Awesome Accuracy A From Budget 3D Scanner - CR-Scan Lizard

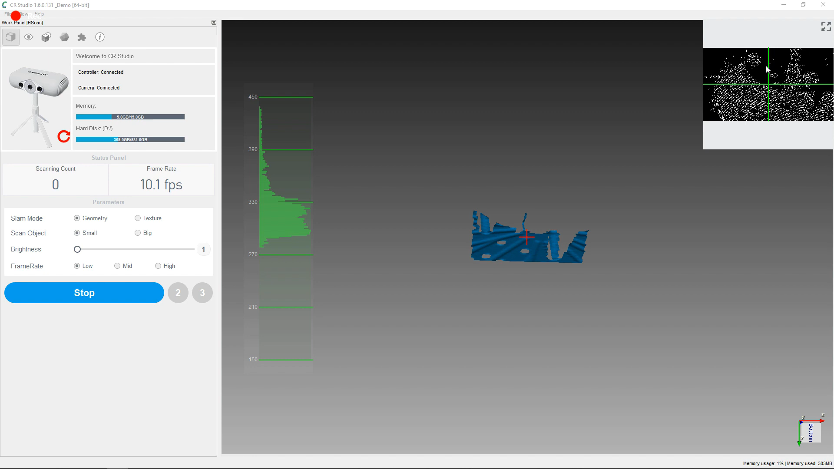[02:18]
And this is just due to it being reflective, and the scanner using the light to scan its object.
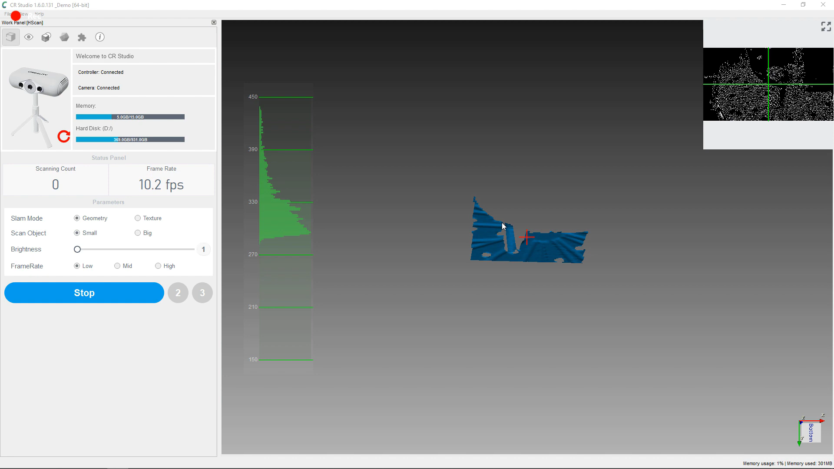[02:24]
No matter how bright I turn up the settings on this, it won't reliably pick it up. But if I put the other one that has the coating on it, the scanner can pick it all up and see everything.
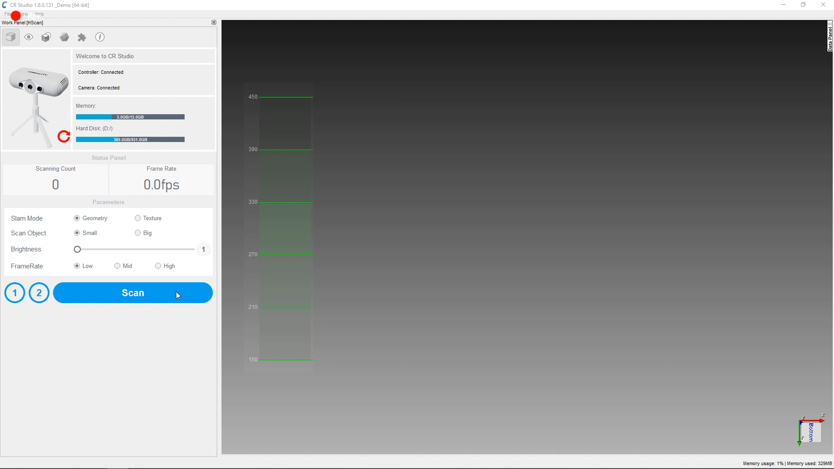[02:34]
So let me start my first scan and see how this turns out. And there we go.
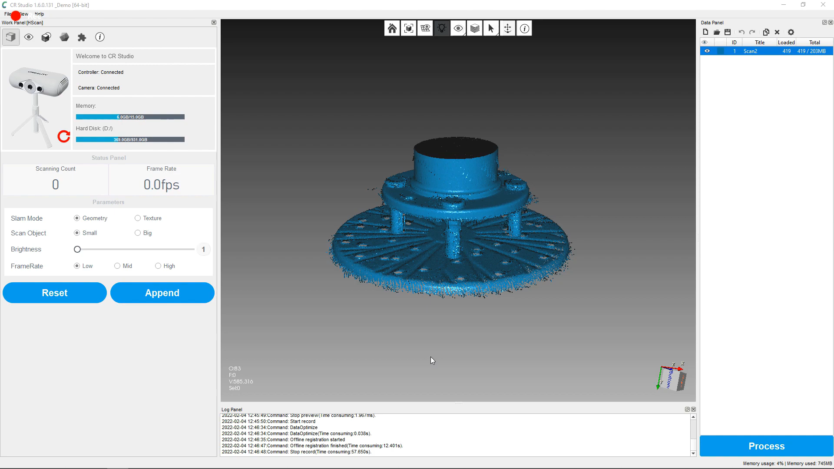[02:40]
It looks like it got everything pretty good, but it's also missing the top and the bottom areas.
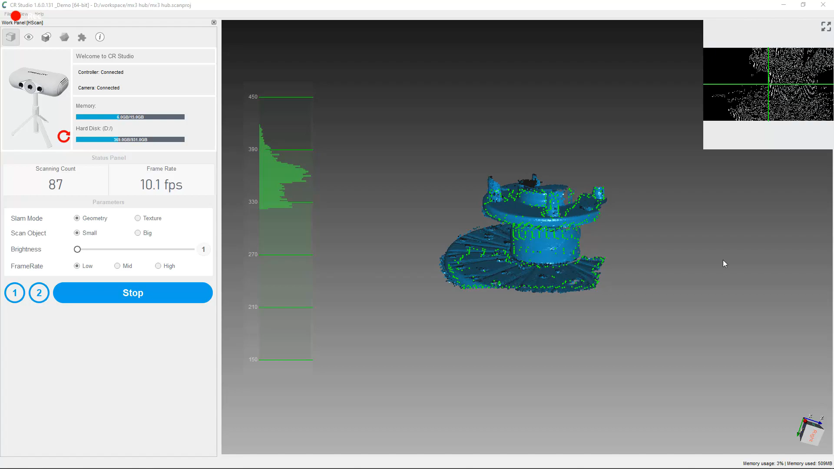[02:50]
And you might also notice that the scanner is picking up the turntable, which is totally fine. And we're going to remove that before finishing everything.
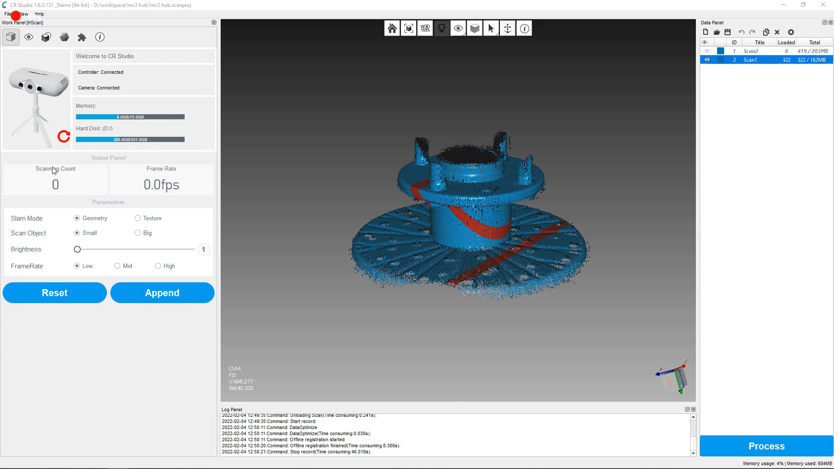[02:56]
And I'm going to have to align all of these and mesh them together in the right way, so it actually makes a solid piece.
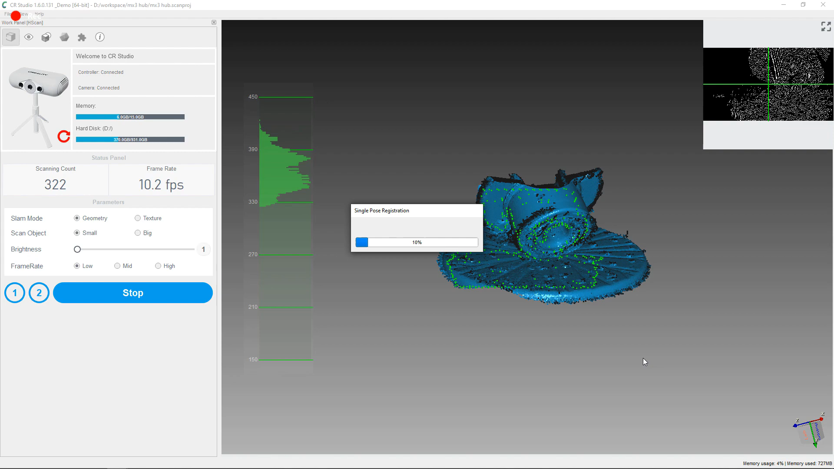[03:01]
Because as you can see, this is just a jumble of stuff right now.
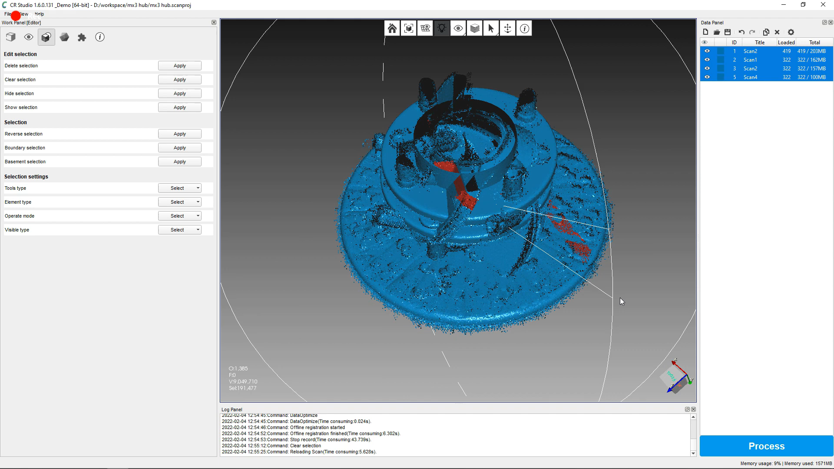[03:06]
So in this software, you can remove the base by selecting two parts of it, and then just doing a basement selection.
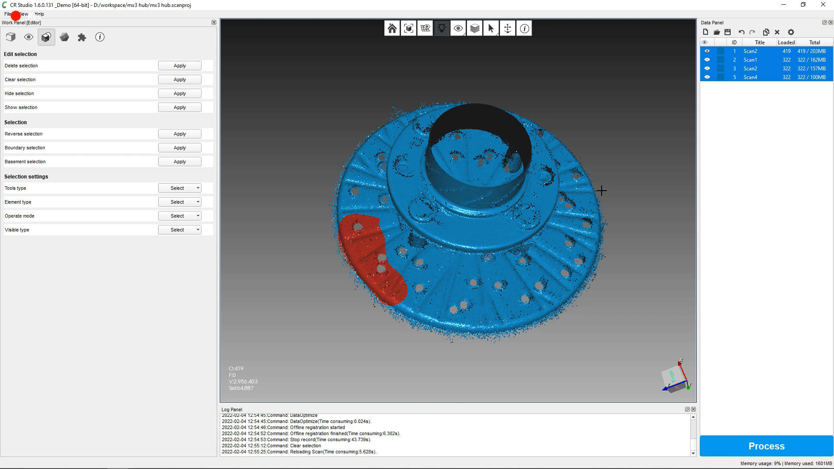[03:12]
And it'll select all of that area. And then you can go around and select all the rest of it and just delete it. And there's a lot of manual cleanup that you can do to make sure your parts are going to come out as clean as possible.
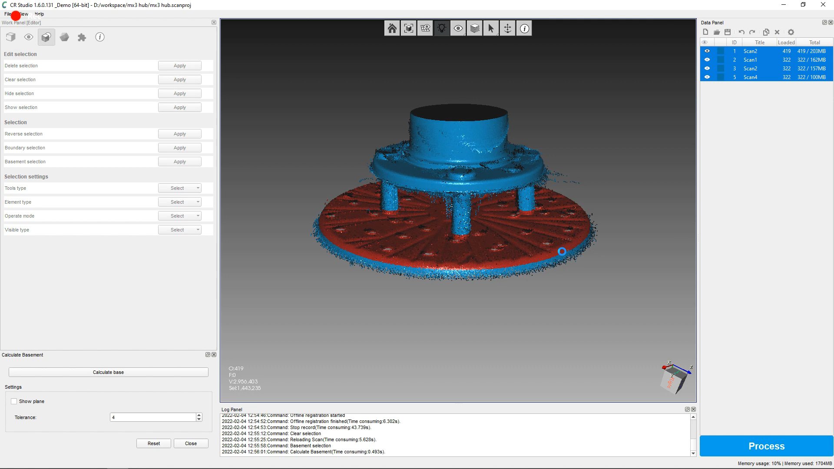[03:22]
And it is time consuming, and you need to do it for each scan.
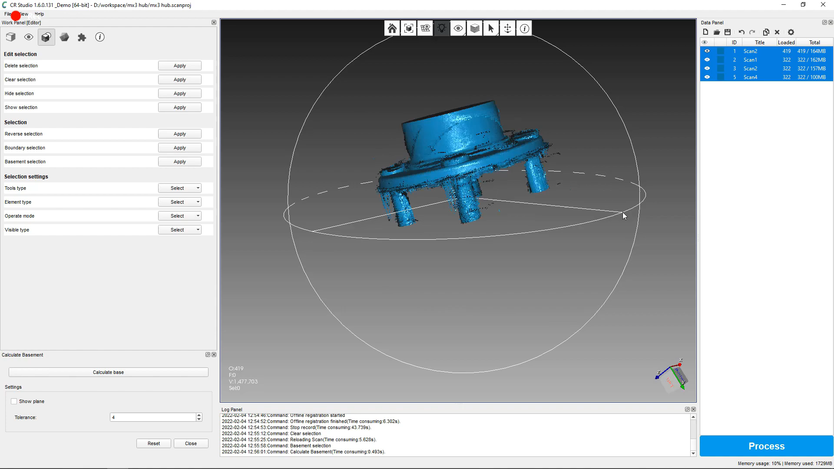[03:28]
So it makes it a little more involved when scanning with this scanner. And with everything cleaned up, now I need to align everything, so I make one model. And to do this, I'm going to do it manually by placing three different points and telling it to align. And I'm going to have to do this with every scan to build my mesh.
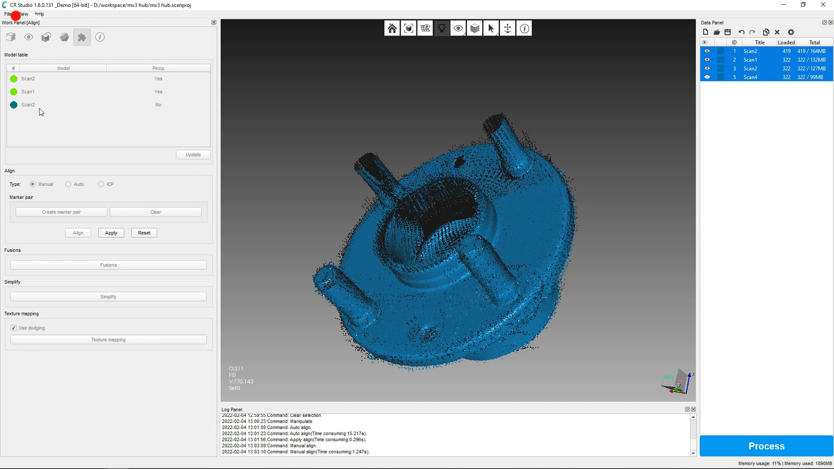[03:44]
There is an auto function to do this, but it doesn't work well for the things that I've done so far.
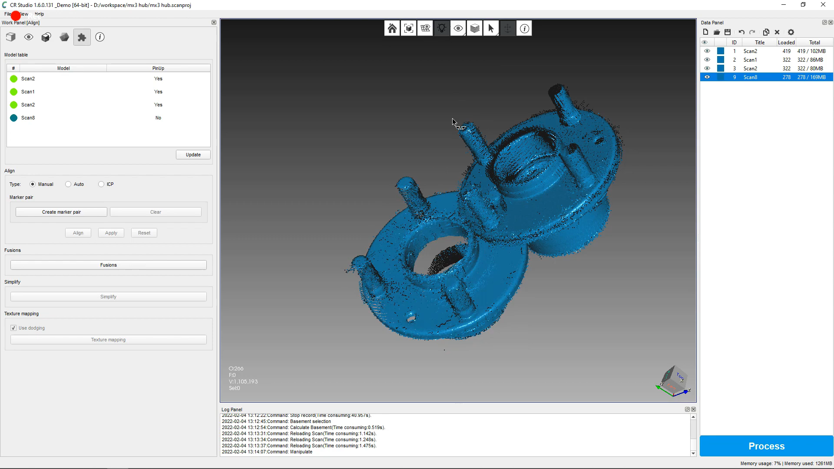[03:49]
And the only way I've gotten it to work properly is to align my pieces next to one another in the same orientation, and then push auto.
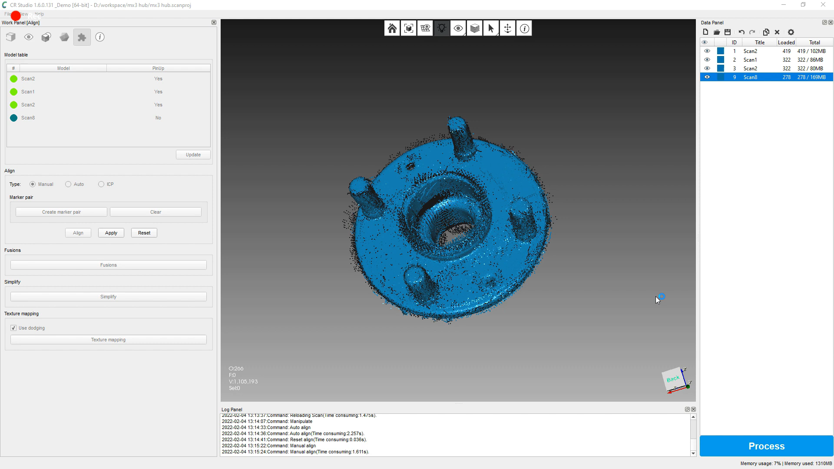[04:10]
This will basically take my point cloud and turn it
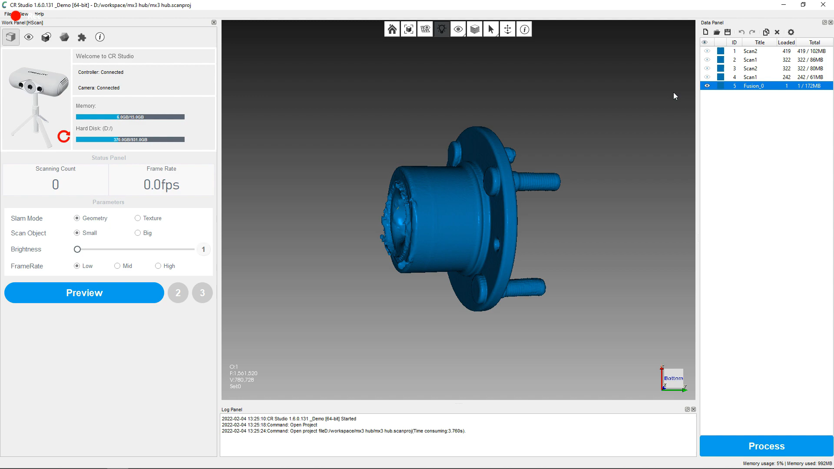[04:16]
into a solid mesh that I can work with in 3D programs.
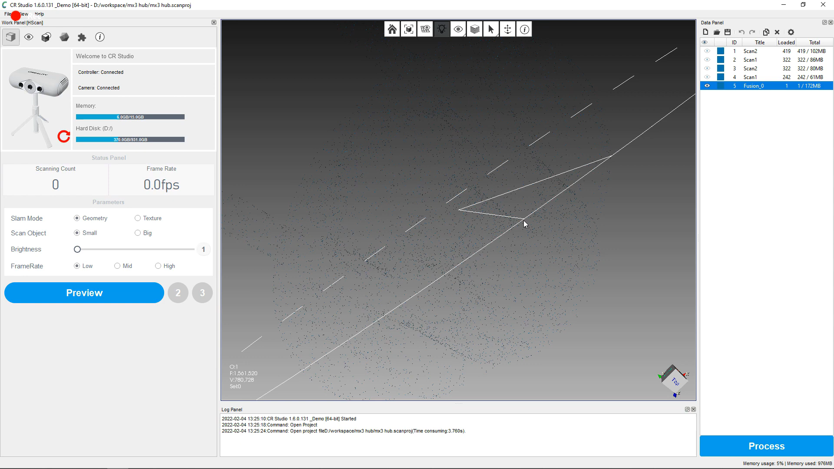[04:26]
There are some weird spots and some little extra bits on here that more cleanup would have helped, and more scans would probably make this a better model.
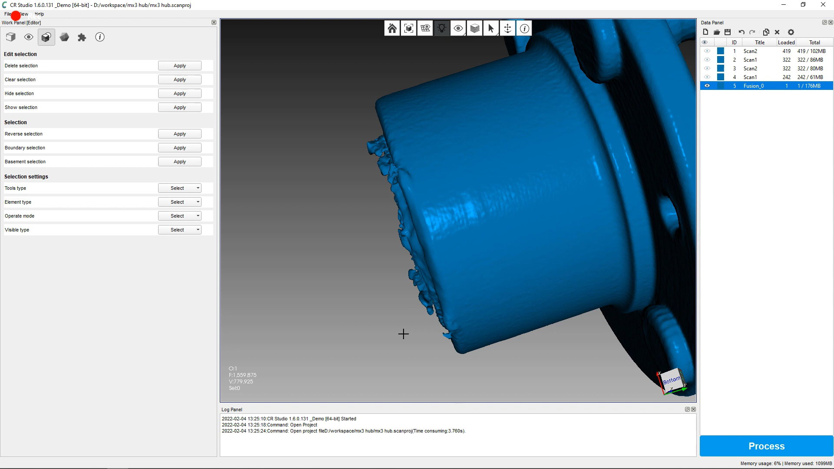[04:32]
And there are tools in this software to help you remove these if you want to go through manually and do so.